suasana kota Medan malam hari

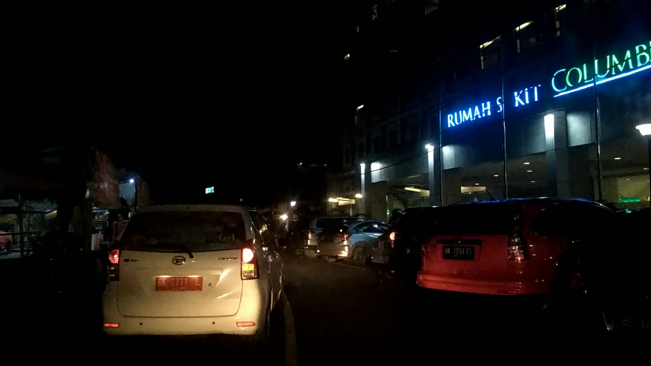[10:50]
Ngapain ini ya? Waduh, nggak jalan-jalan ini.
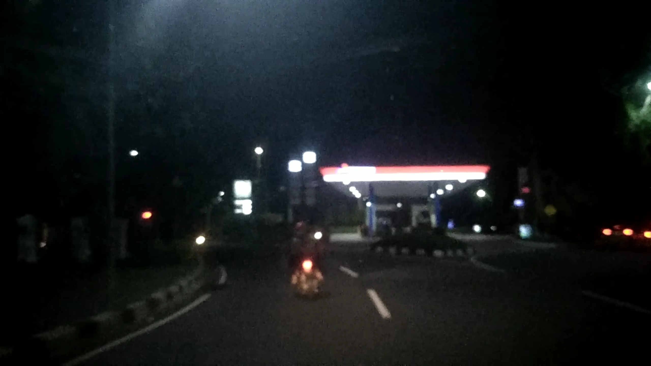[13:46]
kita belok ke kiri. Belok ke kiri jalan Suprapto.
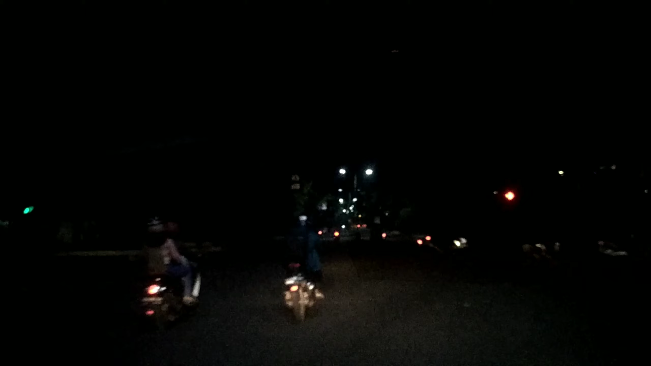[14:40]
walaupun sepeda motor banyak, kereta-kereta nih.
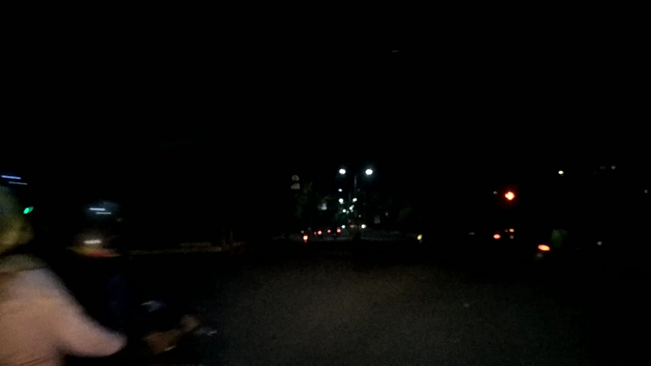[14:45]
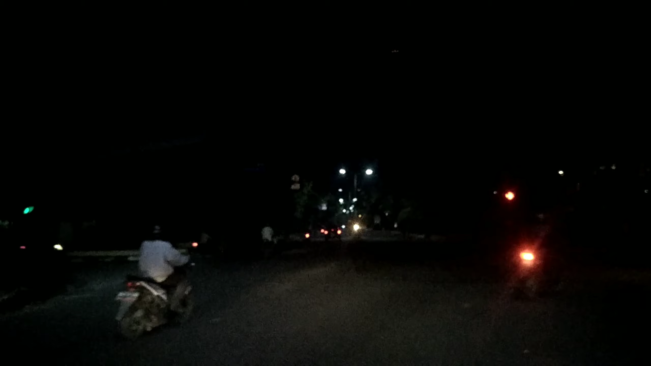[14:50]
Biasa di Medan ya, kalau kereta itu aduh, walah tak ada lampu merah, ha. Aduh, anjir, anjir. Ini kan kalau udah malam, walaupun kita hijau, kita harus hati-hati. Kalau enggak, kayak ya tabrak lah.
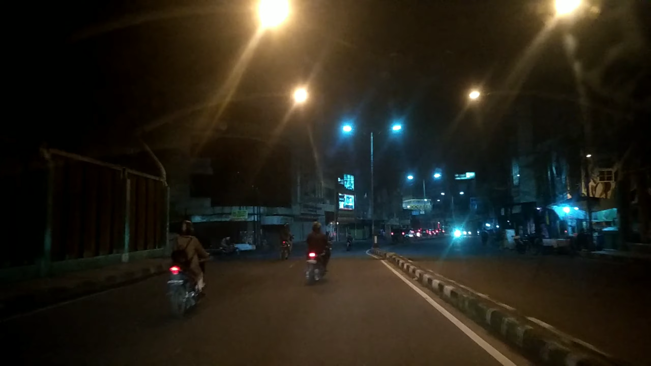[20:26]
Simpang Pemuda. Kalau ke kanan Jalan Katamso, kita ke kiri Jalan Pemuda.
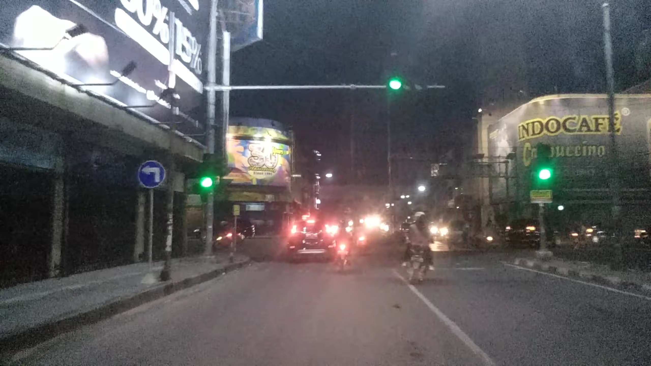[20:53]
Kita ke kiri Jalan Pemuda.
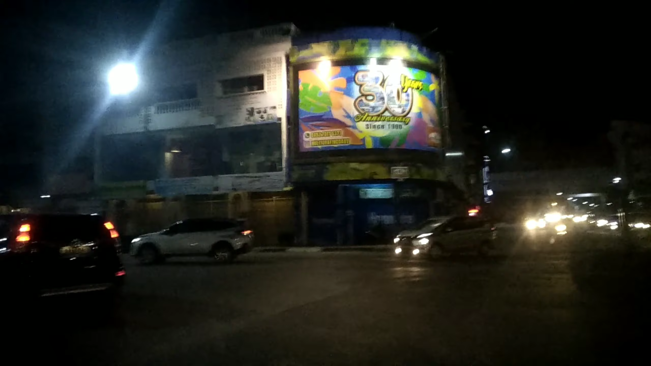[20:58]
Nah, ini sebelah kanan ini nasi goreng Pemuda.
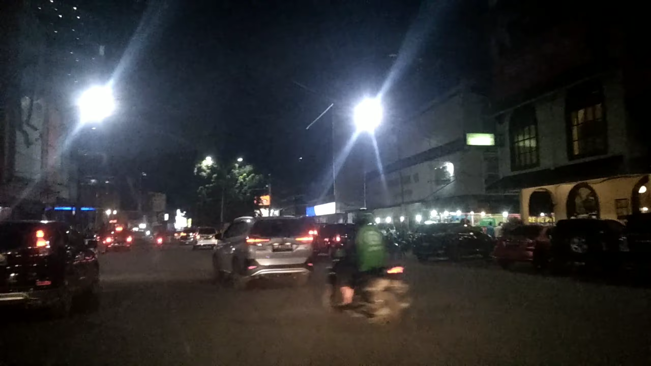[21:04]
Tambah malam lagi tambah rame. Jalan Pemuda.
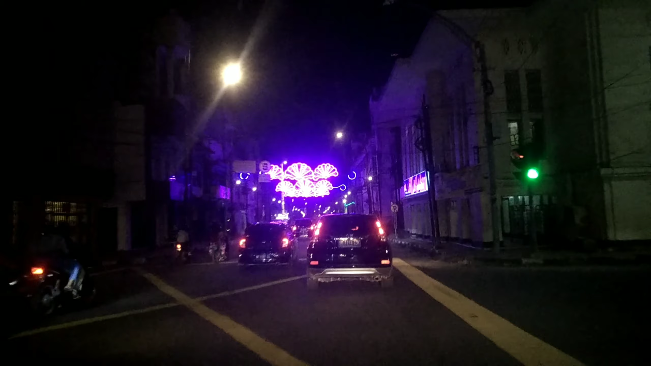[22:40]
Ini dulu waktu wali kota Abdillah ini kalau malam ditutup jadi kuliner-kuliner semua sini jualan. Tutup ini.
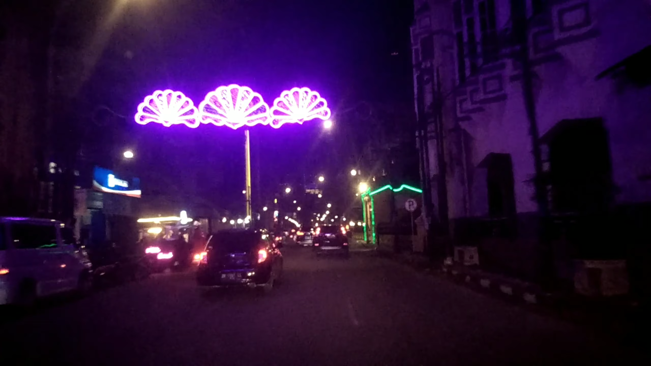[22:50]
Sekarang udah mulai menggeliat nih orang-orang jual-jualan makanan nih. Nah, sebelah kanan nih Cong Afi. Jen ini sebelah kiri nih Tip Top, restoran Tip Top. Udah dari dulu nih ada nih. Nah, Tip Top. Biasanya rame parkir depan. Sekarang sepi.
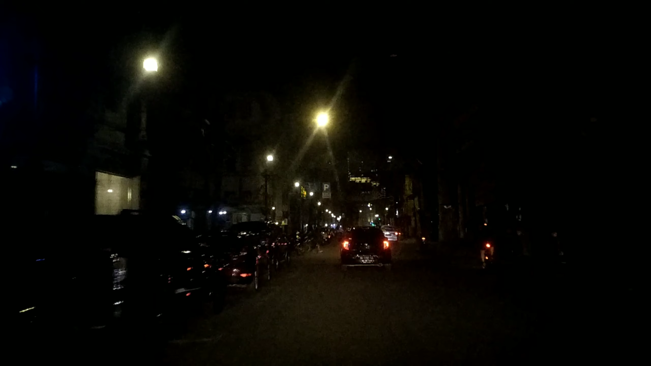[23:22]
Rame tuh sebelah kanan, sebelah kiri. Rame yang jualan lesehan kayaknya tuh.
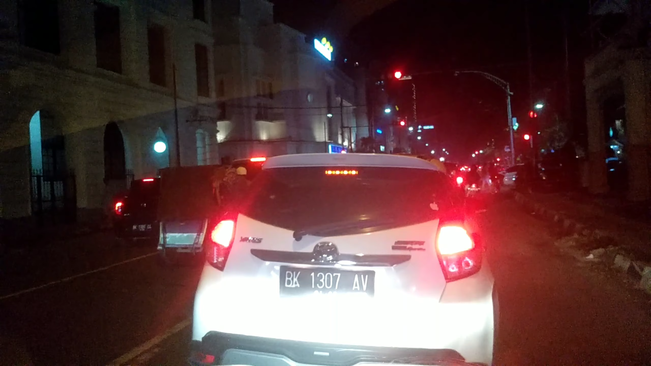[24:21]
0 kilometernya Kota Medan itu di Lapangan Merdeka ini. Rami, kalau tambah malam ini tambah rami dia di sini.
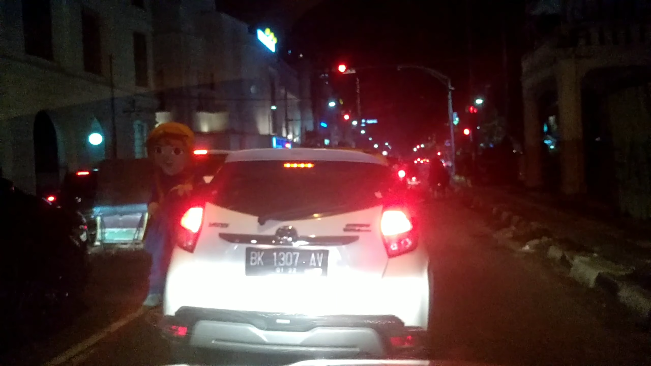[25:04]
Ada yang ngamen. Banyak kali sekarang di Medan ini ngamen-ngamen begini pakai badut-badut. Oke, kita jalan lagi.
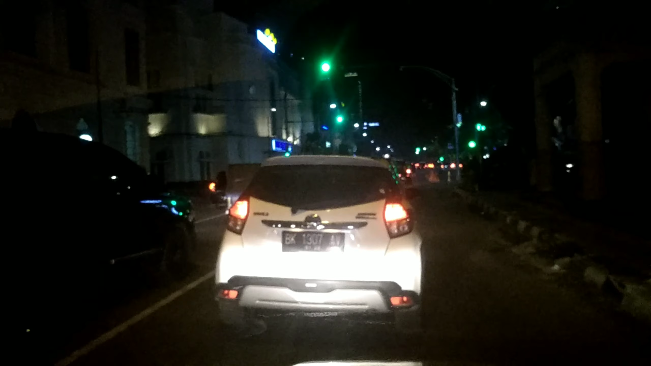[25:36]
goes-goes malam, masih ada yang goes-goes lagi.
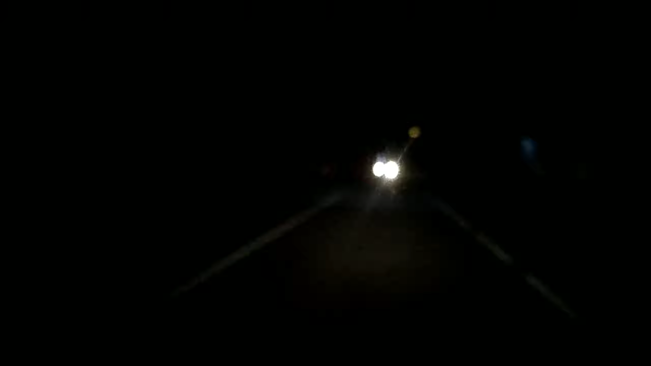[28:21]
Iya, kita belok kiri. Itu ada restoran Ria. Kalau dulu namanya Bioskop Ria, sekarang udah jadi restoran.
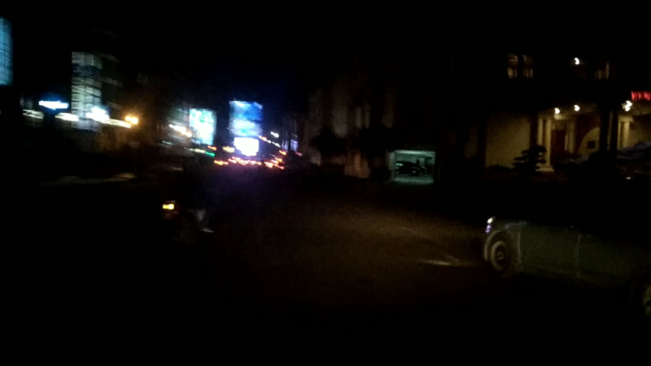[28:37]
Kita belok kanan ke Jalan Cirebon. Jalan Cirebon, sepi. Kiri kanan sepi, karena ini toko-toko semua ini.
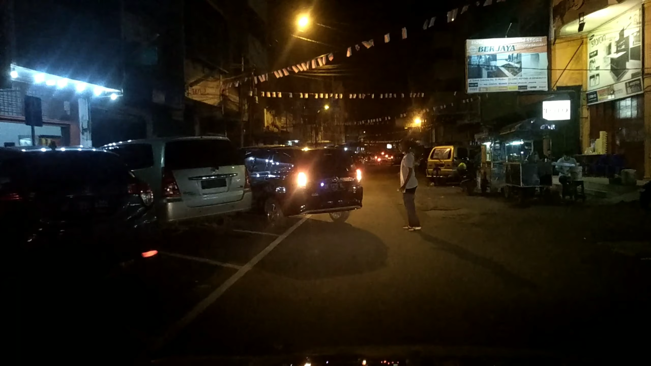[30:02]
Chinese food kuliner semua biasanya rame. Ini rame semua nih, ini simpang Surabaya. Ini jalan Surabaya kanan.
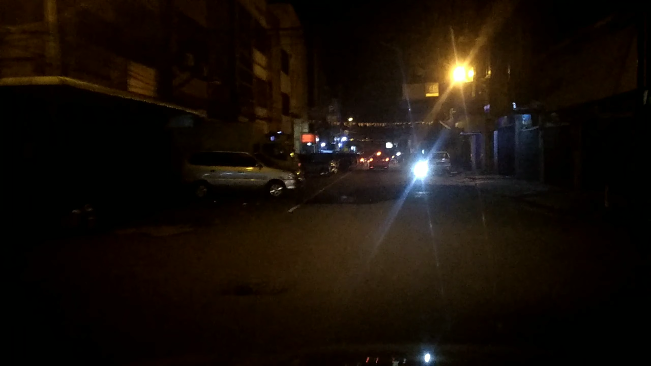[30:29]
Kita lurus. Ini pun rame nih di jalan Semarang. Udah lama ini rame.
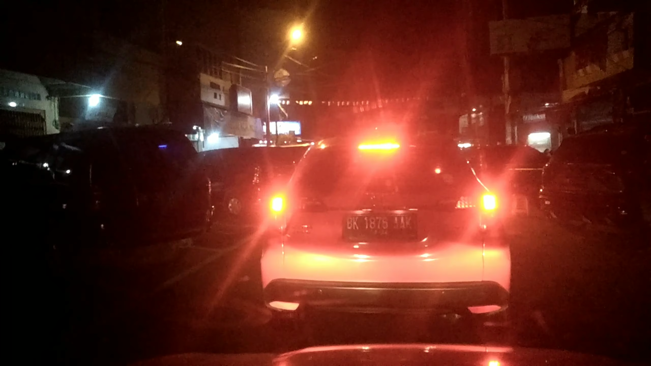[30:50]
Chinese food semuanya sini. Makanan non halal.
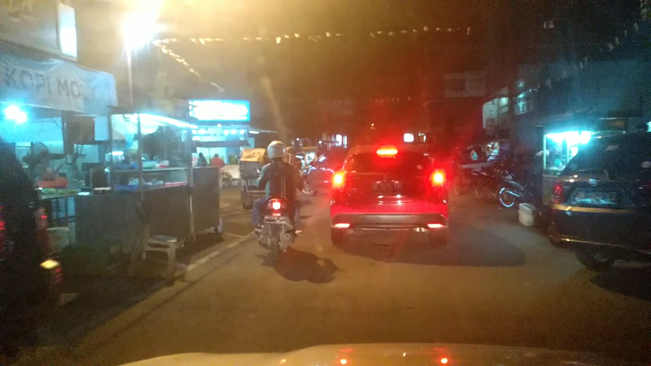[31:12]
ya biasanya yang rame itu sebelah kiri itu Mi Pangsit Tiong Sim. Jalan selat panjang itu banyak juga itu. Nah, tengok.